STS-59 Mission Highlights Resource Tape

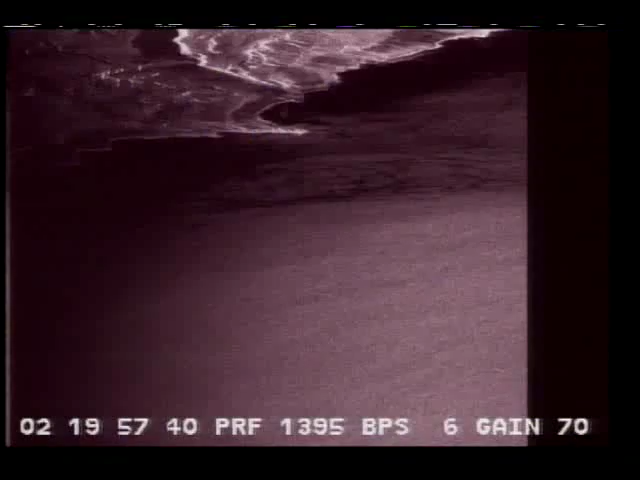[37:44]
We're just now coming upon Chile after passing across the coastline.
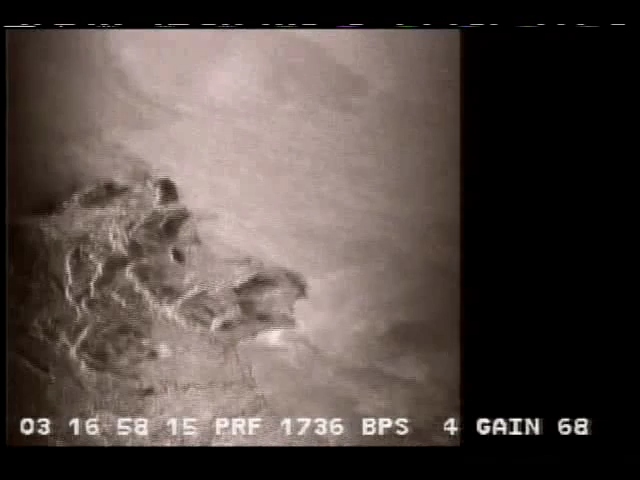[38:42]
This is a real-time image seen exactly as the radar system aboard Endeavour records it.
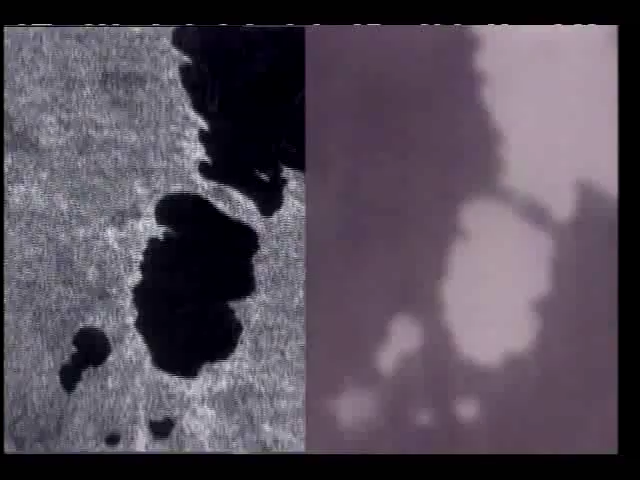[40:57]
across Canada, and you'll see both the Earth as viewed by the astronauts through a video downlink and the Earth as viewed by the radar.
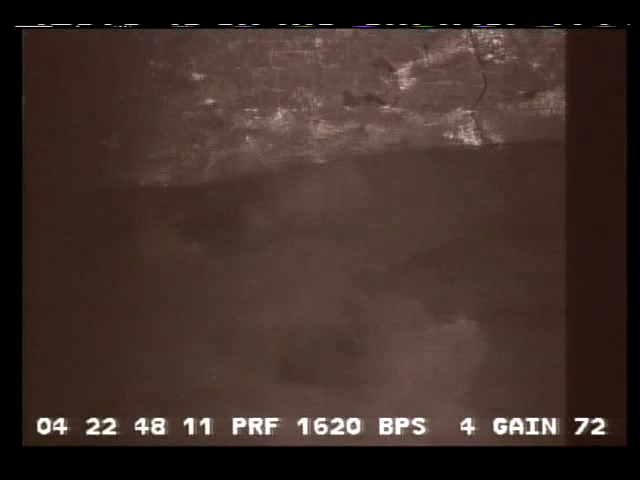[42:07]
Is of the Netherlands region of Flevoland.
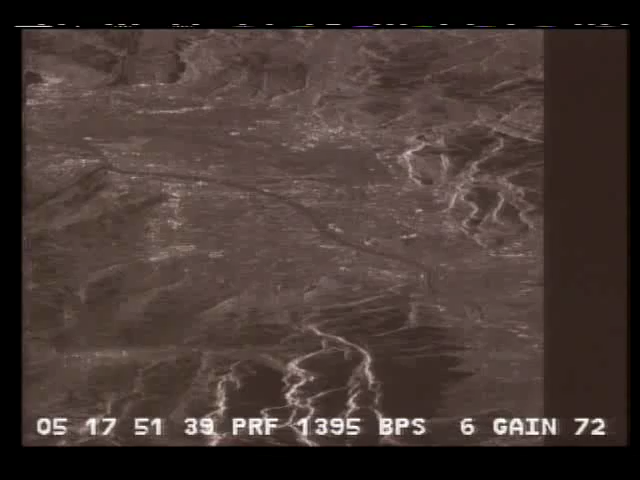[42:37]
These are the German Alps showing up now on the radar.
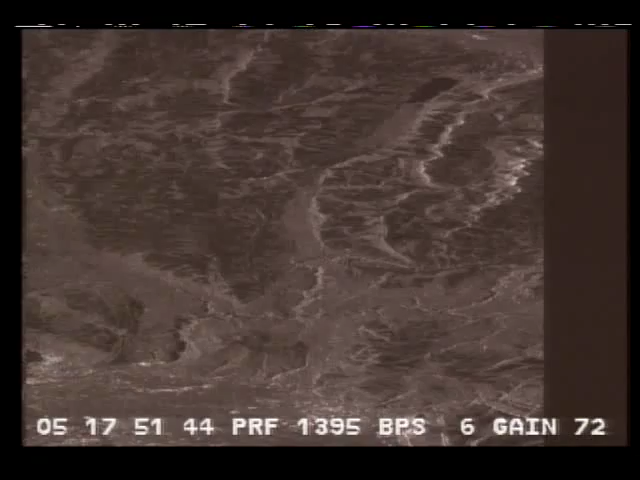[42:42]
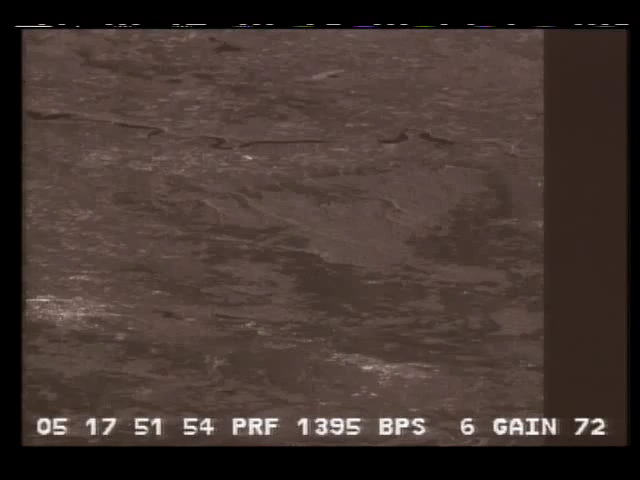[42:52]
Now we're approaching the supersite at Oberpfaffenhofen,
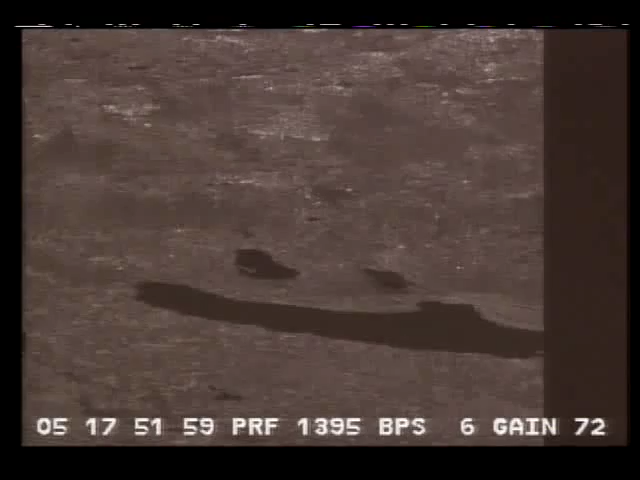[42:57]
Germany, where the 24 locations with their active radar calibrators are set up.
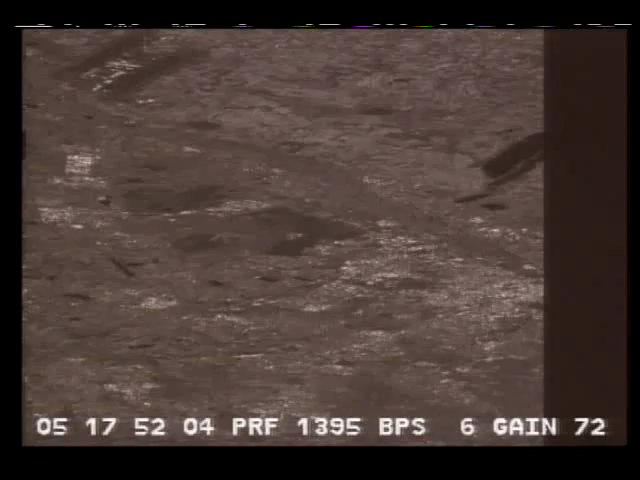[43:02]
And the Munich Airport passing right below.
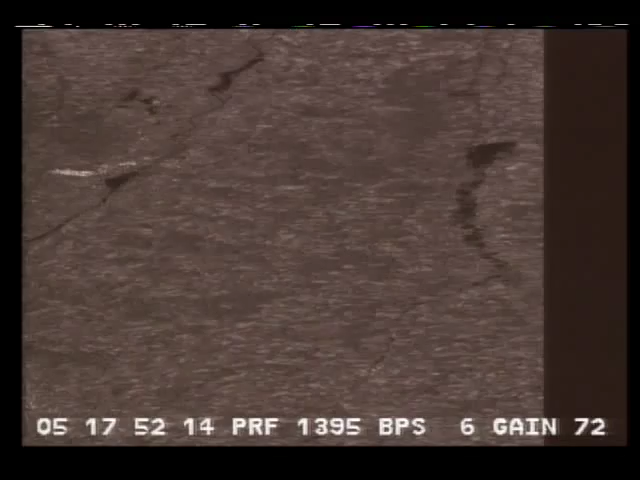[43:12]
Oberpfaffenhofen is just outside Munich. And the Danube River now in the picture.
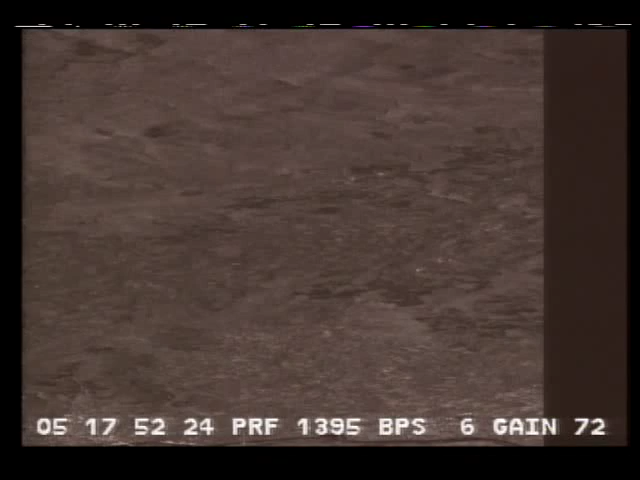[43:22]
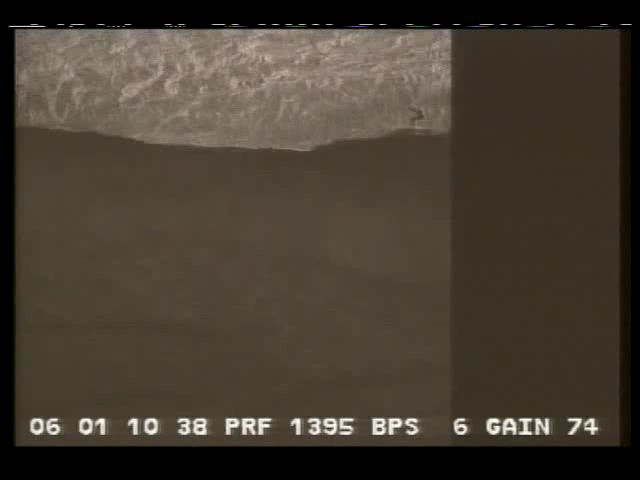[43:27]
before sunrise on the California coast, but the radar can see through that as the California coastline comes into view.
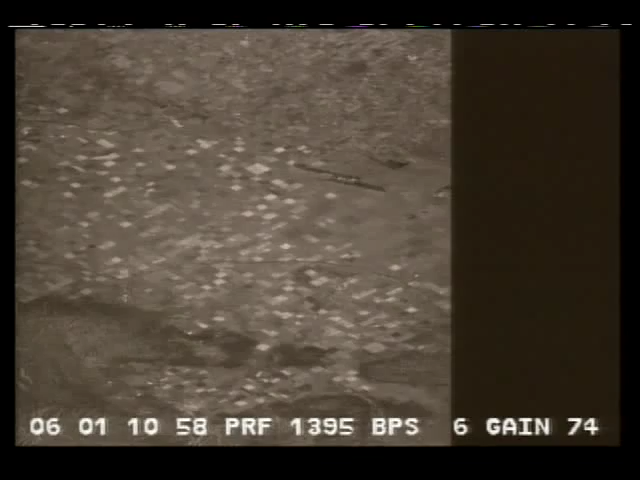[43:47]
Should also cross over the San Andreas Fault just before the San Joaquin Valley, which is coming into view, a large agricultural area.
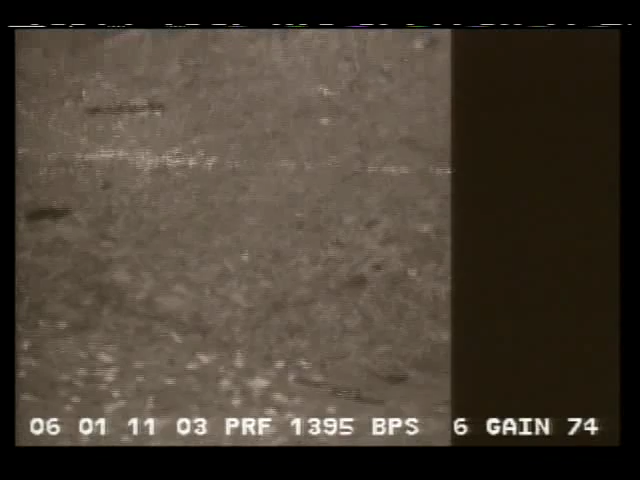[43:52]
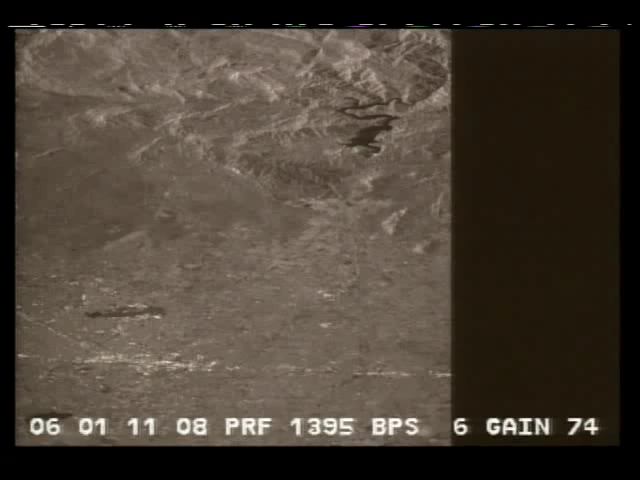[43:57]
The orbiter is now crossing the Sierra Nevada to the Mammoth Mountain area, which is a backup supersite, which is on the eastern part of the Sierras.
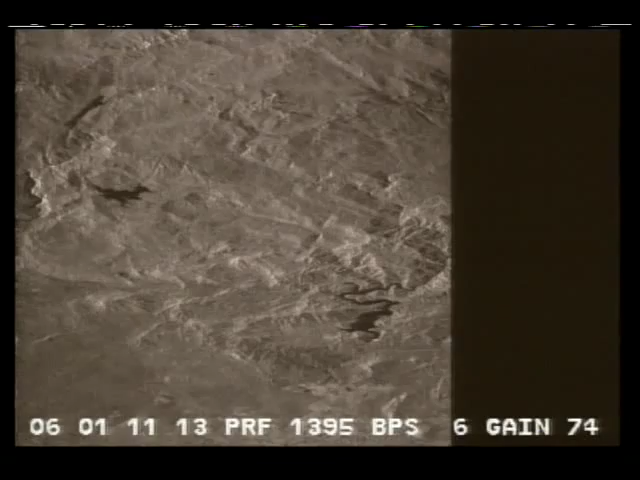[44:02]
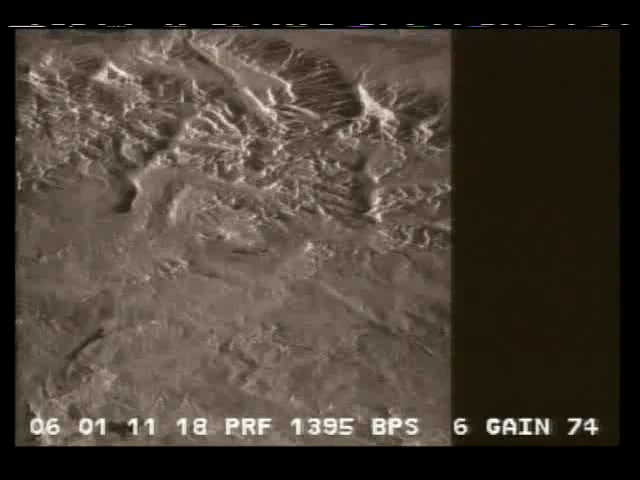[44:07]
As mentioned, this is a hydrology site.